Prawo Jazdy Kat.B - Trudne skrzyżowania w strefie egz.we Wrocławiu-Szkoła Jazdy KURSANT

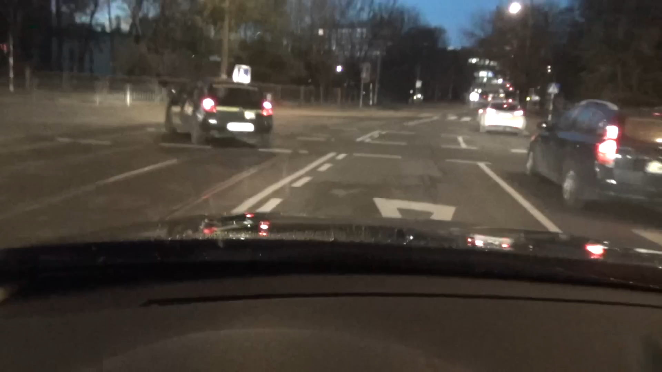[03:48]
Możemy przed nią przejechać, więc ścinamy. Tak, jest. Zajmujemy prawy pas.